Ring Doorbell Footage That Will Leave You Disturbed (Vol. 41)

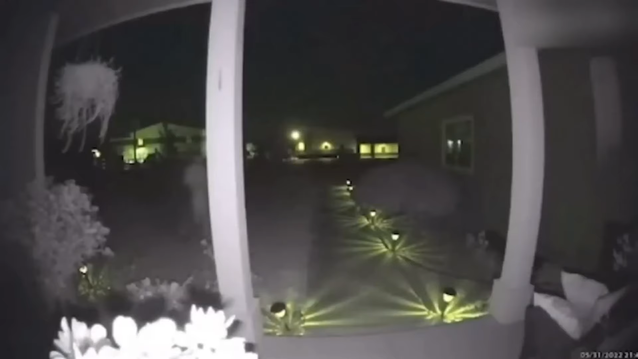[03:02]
In this suspenseful and shroud Ring doorbell scenario, we bear witness to a highly suspicious individual who,
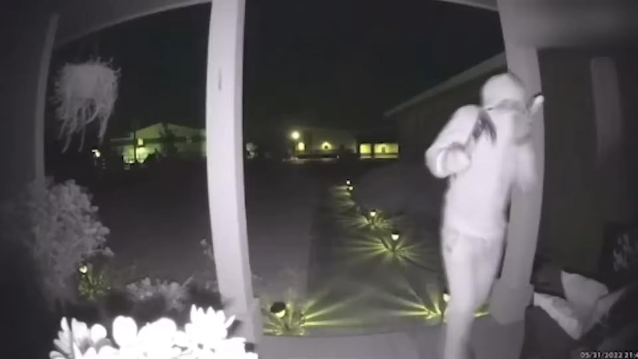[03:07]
with nefarious intent, advances towards someone's front door, armed with a set of tools. His sinister motive becomes unmistakable as he notices the watchful gaze of a doorbell camera.
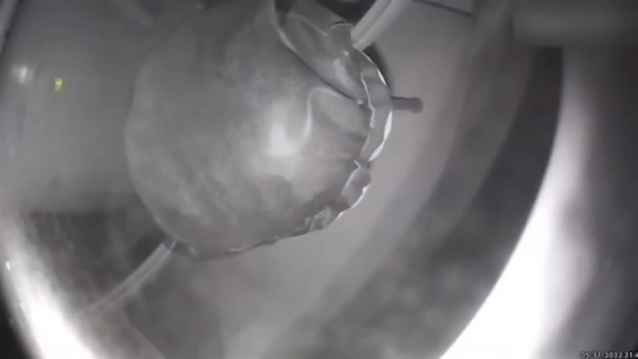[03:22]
Determined to complete his assignment undetected, he ruthlessly vandalizes the camera, eliminating the watchful eye that might have thwarted his plans.
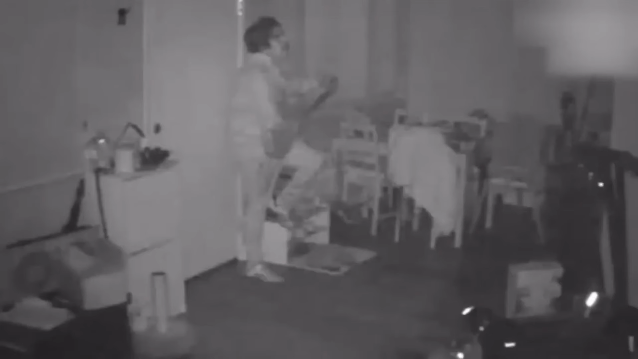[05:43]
In this bizarre and unsettling intrusion Ring doorbell footage, a man forcibly enters someone's home and stumbles upon a guitar.
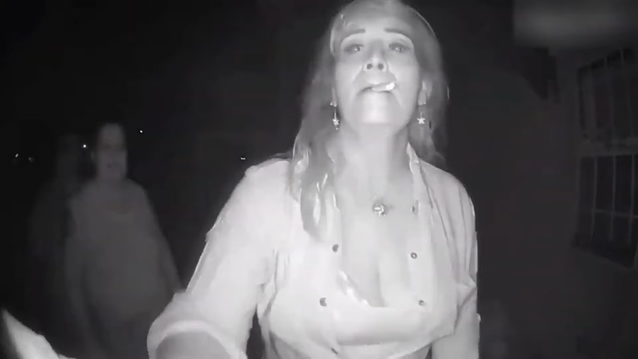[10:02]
a group of ladies congregate in front of someone's door. Their motives remain shrouded in mystery as one of them presses the doorbell and attempts to peer inside.
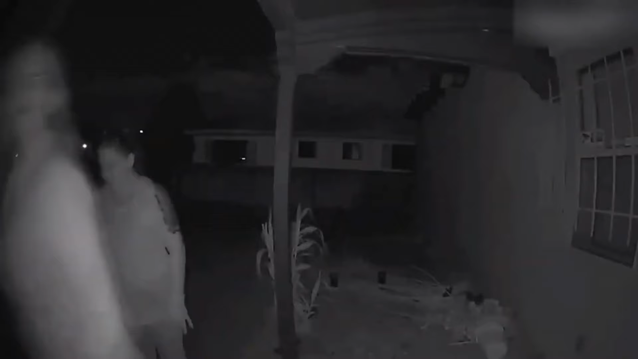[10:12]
However, the homeowner wastes no time in taking action, warning them that she's calling the police. Faced with the sudden threat of law enforcement involvement, the ladies swiftly depart from the scene.
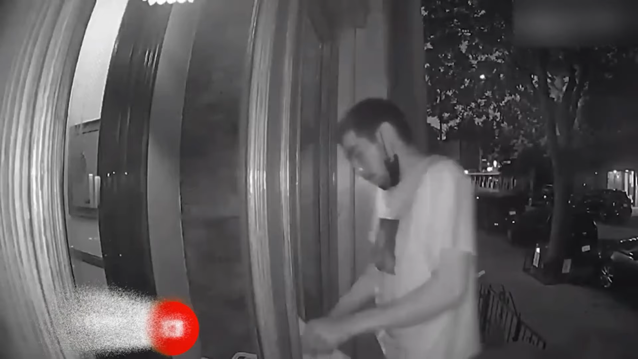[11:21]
driven by unknown intentions, attempts to forcefully enter a house. Little does he realize that his every move is being meticulously recorded by the vigilant eye of the doorbell camera.
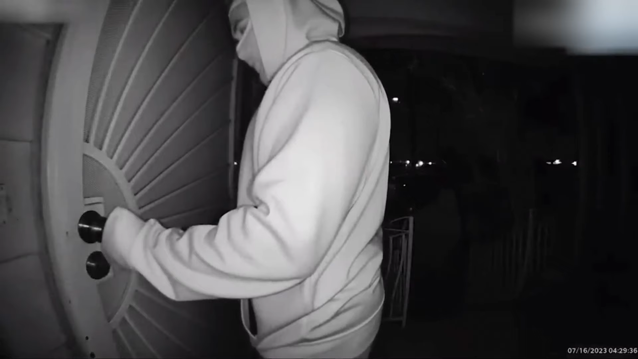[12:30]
With calculated determination, one of them attempts various spare keys, hoping to gain illicit entry into the house, while the other keeps a vigilant watch on their surroundings, ever wary of potential witnesses.
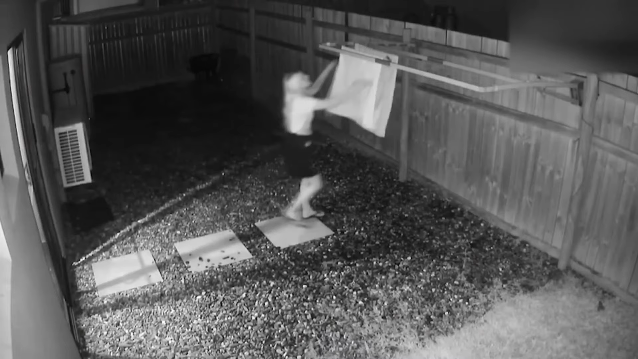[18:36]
In this chilling and potentially harrowing Ring doorbell moment, we observe a lady stepping outside her home at night,
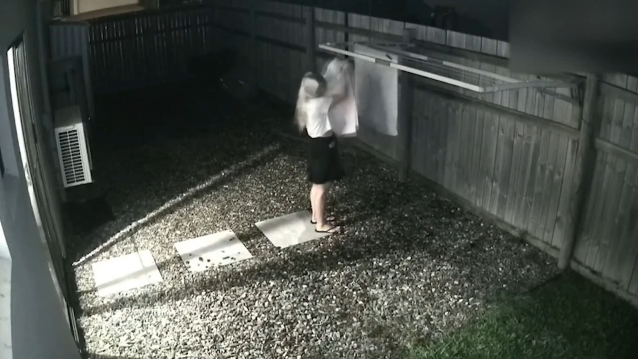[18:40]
with a simple intention to retrieve her dry towel. However, the tranquility of the night is shattered by an unexplained sound, which jolts her senses and sends her retreating indoors. What she doesn't realize is that lurking in the shadows, an enigmatic creature watches her every move, its presence concealed by the fence.
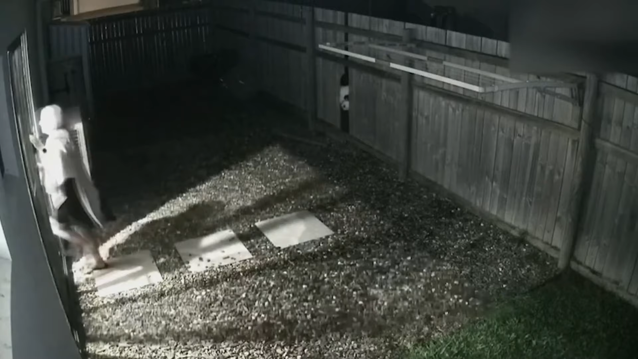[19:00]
In this spine-chilling and potentially horrifying Ring doorbell moment, we peer into the heart of the night, where the veil of darkness conceals a mysterious intruder.
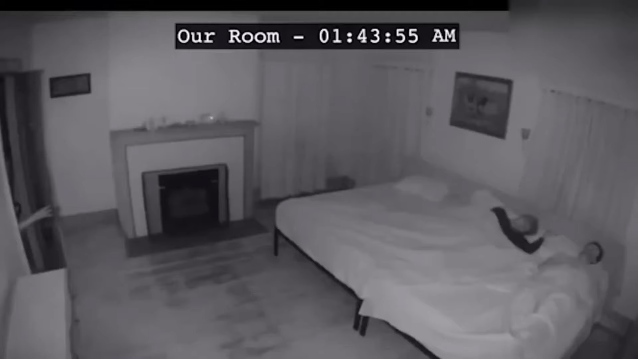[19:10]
As the homeowner slumbers unaware, this enigmatic creature stealthily infiltrates their home, venturing into their very bedroom.
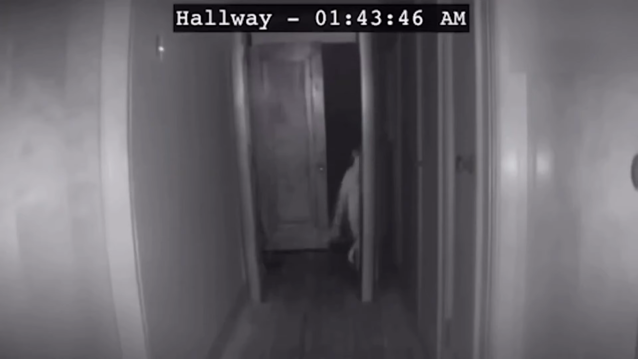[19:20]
The night unfolds, and the homeowner's sense of security remains unshaken, but little do they know, the truth will only be revealed with the arrival of dawn, when they discover the unsettling presence through their surveillance camera. In this perplexing and potentially unsettling Ring doorbell moment,
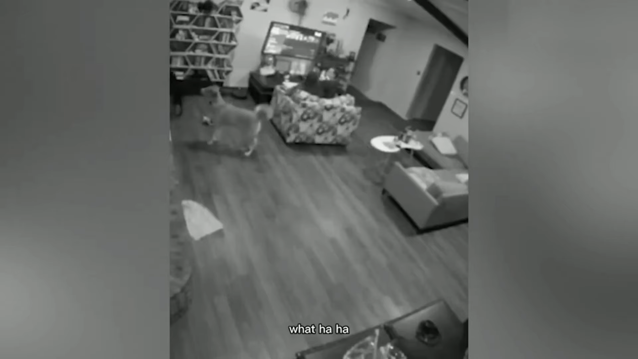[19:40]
we find the homeowner and her faithful canine companions nestled within the security of their home. The night remains silent until an unexpected cacophony disrupts the peace, her dogs erupt into a relentless and frenzied barking. The source of their agitation eludes her, leaving her gripped by an unshakable sense of unease.